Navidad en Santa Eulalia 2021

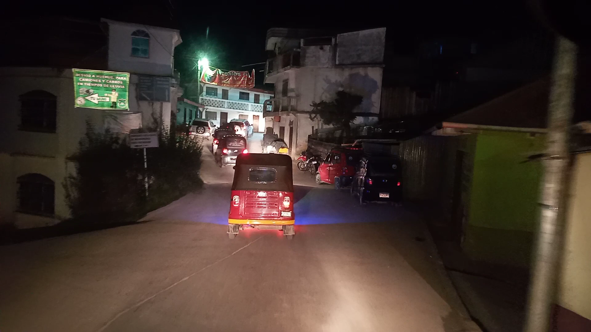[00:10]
Viernes 24. 24 de diciembre, así se mira el tráfico acá en el centro de Santa Eulalia.